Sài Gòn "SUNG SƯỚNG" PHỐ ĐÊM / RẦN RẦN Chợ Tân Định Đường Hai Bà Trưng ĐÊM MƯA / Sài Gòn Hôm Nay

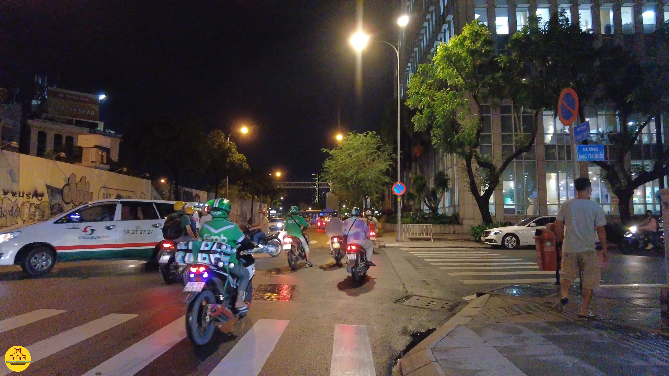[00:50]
Em đang đứng trên con đường Hai Bà Trưng, ngã ba đường Hai Bà Trưng và Mạc Thị Bưởi đây anh chị, Nguyễn Văn Thinh ngày xưa. Con đường Hai Bà Trưng này thì chúng ta đi thẳng về công trường Mê Linh, bến Bạch Đằng.
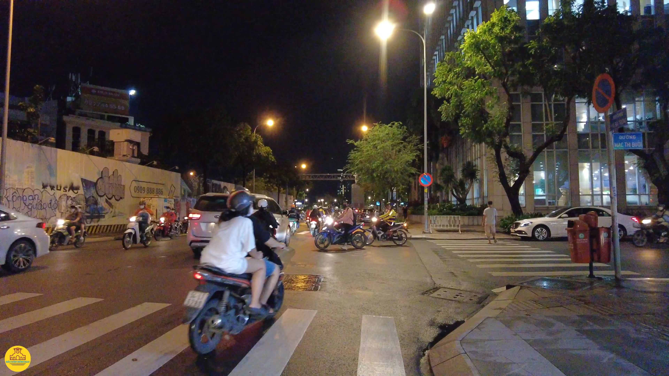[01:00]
Bây giờ là 7 giờ đúng ngày 29 tháng 9 năm 2022. Em xin kính chúc cô bác anh chị và các bạn một buổi tối bình an, ấm áp và thật nhiều sức khỏe. Ở Sài Gòn mình mới vừa trải qua một cơn mưa từ 3-4 giờ cho tới tối. Và em cũng phải đợi bớt mưa rồi mới thực hiện các clip này thưa anh chị về đêm. Hôm nay em chạy về khu vực Tân Định kiếm một vài cái loại thuốc cho nhà.
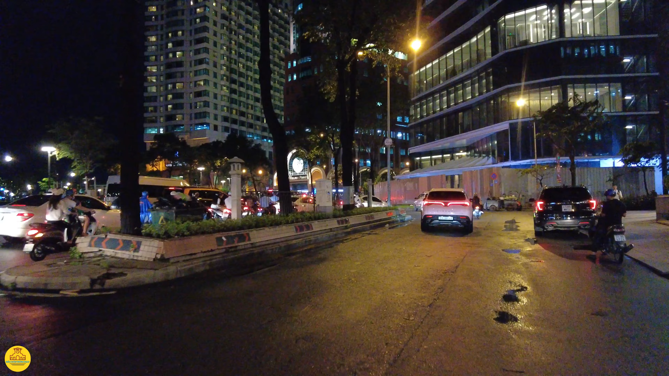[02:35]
Và thế là thời tiết khá là lạnh thưa anh chị. Ây cha, vừa mới gắn camera vô chuẩn bị đi thì bây giờ lại mưa. Không biết là em có trụ nổi trong những phút sắp tới hay không. Nếu mà mưa lớn thì em phải thay camera thưa anh chị. Thì nếu mà thay camera thì hình ảnh nó sẽ không có được đẹp bằng. Hy vọng đừng có mưa nữa anh chị ơi.
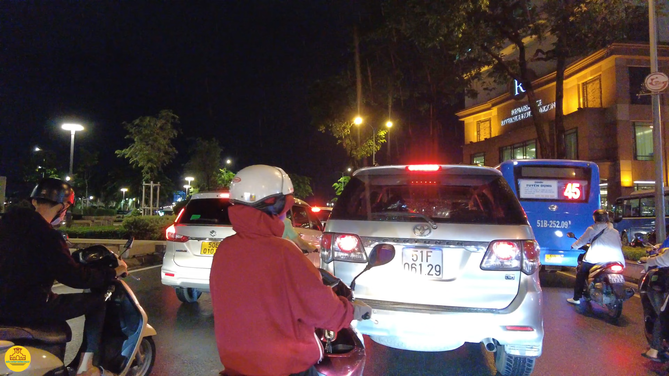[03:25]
Còn em thì mọc ngược lại con đường Hai Bà Trưng. Và bây giờ thì thật sự là trời đang mưa luôn đó thưa anh chị. Rồi mấy anh chị có thấy hay không?
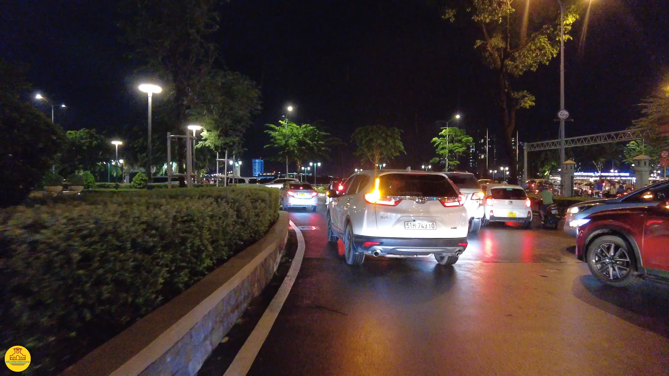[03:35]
Bây giờ Sài Gòn đang trong mùa mưa, trong cái mùa đỉnh của mưa, cũng vừa mới ảnh hưởng của bão số 4 xong, cho nên là tối mưa không biết lúc nào. Công trường Mê Linh đây, đi thẳng thì về bến,
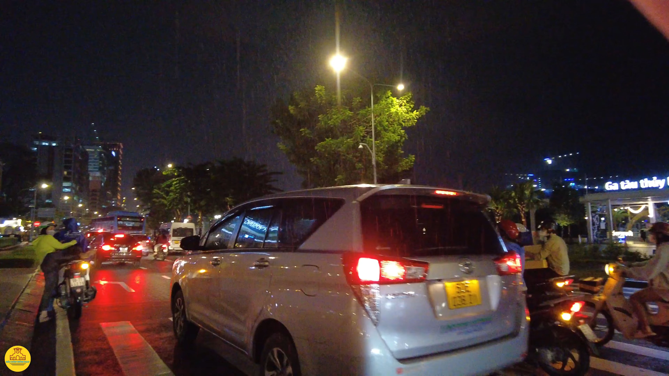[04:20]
Chắc là em phải tranh thủ chạy về Hai Bà Trưng kiếm chỗ trú mưa. Điện thoại rồi máy quay rồi nó ướt hết trơn rồi. Ở đây không có chỗ trú mưa thưa anh chị.
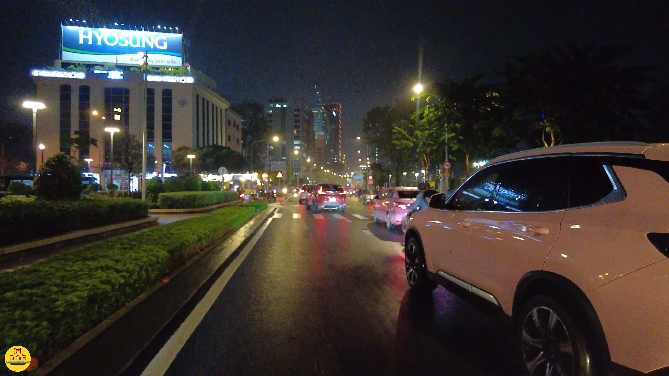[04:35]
chết, mưa lớn luôn, ướt máy quay, ướt điện thoại.
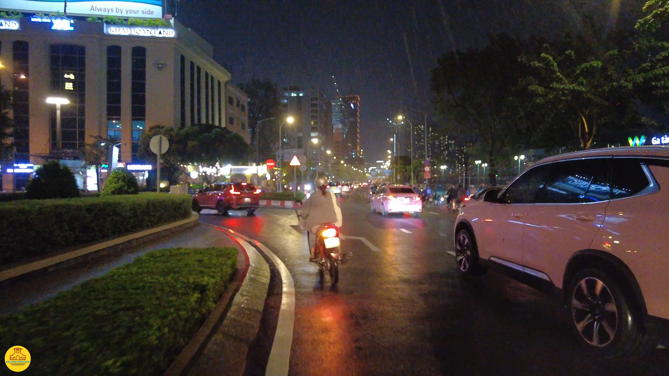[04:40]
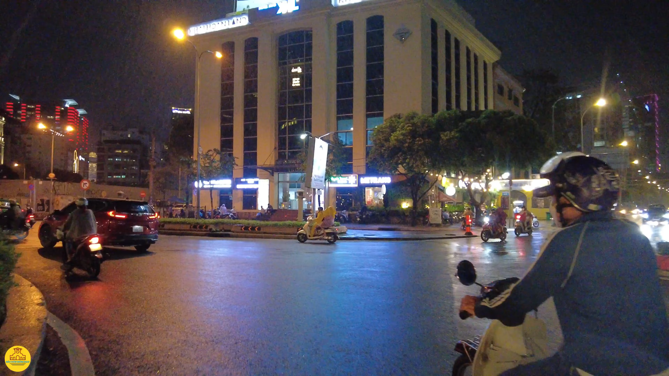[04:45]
Em quẹo vào đường Hai Bà Trưng, phía bên phải em là con đường Thi Sách.
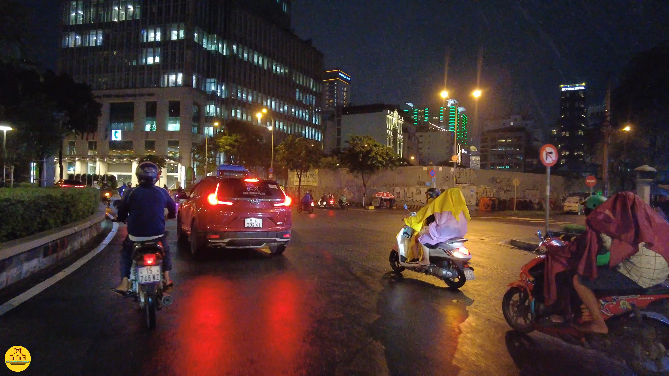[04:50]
Và em tấp vào cái bụi cây nha anh chị. Trời ơi, em tính quay cho nó
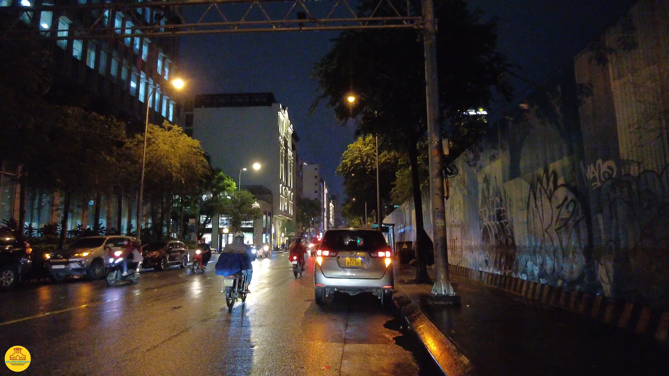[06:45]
Con đường Hai Bà Trưng này á, tuy là nó đẹp, về đêm á, đèn đuốc lên lung linh lắm anh chị. Còn nhưng mà có một vấn đề là nó khá là nhỏ và lượng xe ngày hôm nay rất là đông. Nó kẹt xe nhiều lắm anh chị, đi lại nó rất là chậm. Thành ra con đường này muốn đi chúng ta phải chịu khó một chút. Bên phải em có một cái rào chắn.
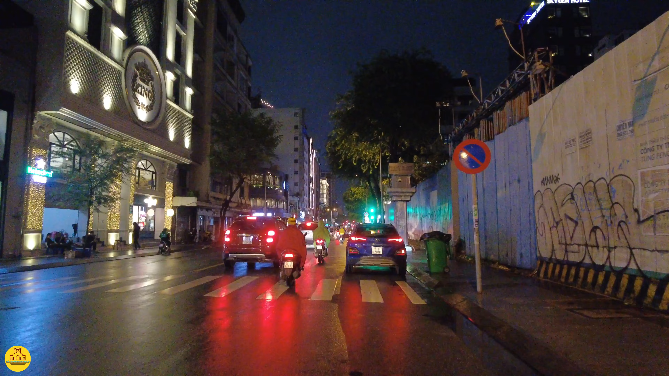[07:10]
Cái khu này thì hình như ngày xưa nó là của hãng BGI, bia nước đá, nước ngọt.
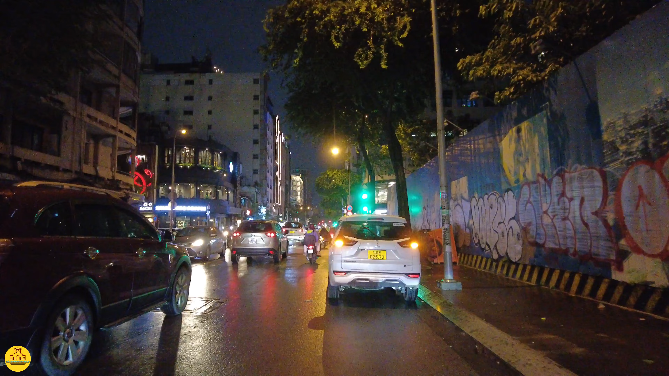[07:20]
Con đường phía trước đây là con đường Đông Du nè anh chị. Ngày xưa là Thái Lập Thành ha. Rồi phải anh chị về Thái Văn Lung, hoặc là chúng ta có thể đi ra Thái Văn Lung rồi chúng ta đi ra luôn cả cầu Thủ Thiêm 2.
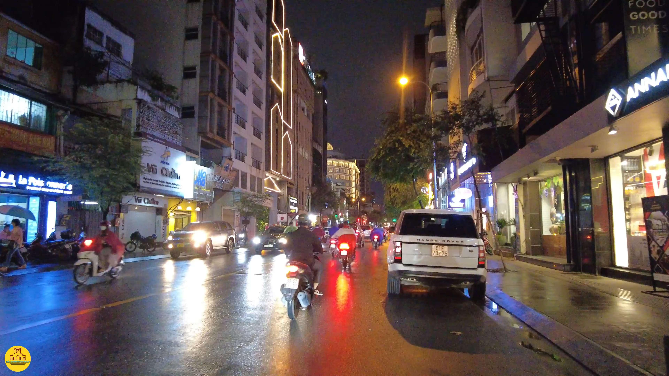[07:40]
Ô, bớt mưa rồi, mừng quá anh chị. Tối lên đèn đẹp quá anh chị ha. Hoa không á.
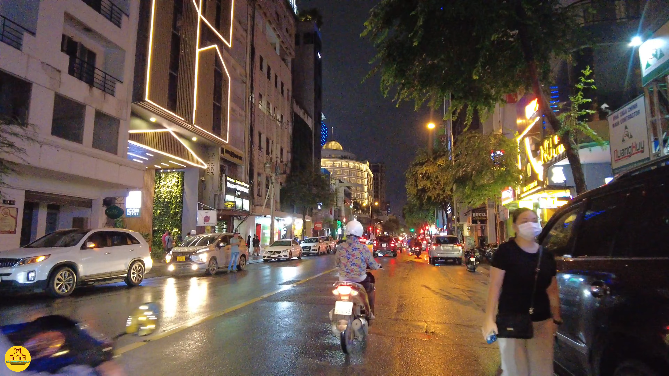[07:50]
Đi trên con đường này nếu mà nhìn tổng quan chúng ta thấy hoa nhiều, nhưng mà nhìn kỹ hơn thì cũng có lệ rất là nhiều. Tối vậy chứ buôn bán về trung tâm Sài Gòn chúng ta thấy cái sự phân cấp giàu nghèo nó rõ ràng lắm anh chị. Buôn gánh bán bưng rất là nhiều. Mời cô bác anh chị ngắm cảnh phố Sài Gòn với em trong buổi tối hôm nay nha. Ở đây là
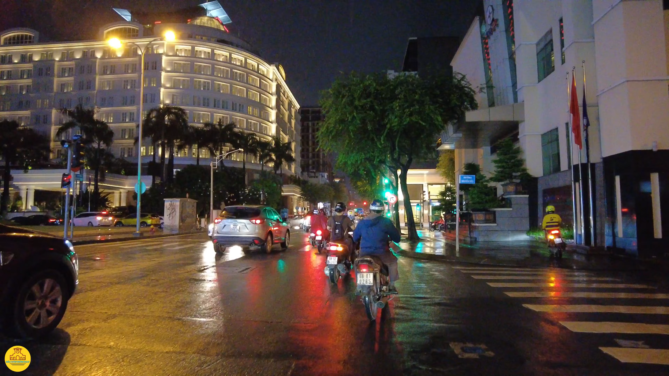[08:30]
Còn bên phải em đây là tổng công ty điện lực miền Nam. Ngày xưa ở đây cũng là sở điện lực của Sài Gòn. Lại mưa tiếp rồi, em lại trú mưa. Trú mưa thì em lên đây một chút để nhìn bên tay trái anh chị có thể thấy nhà hát lớn. Trời ơi, có ngay một cái trạm điện.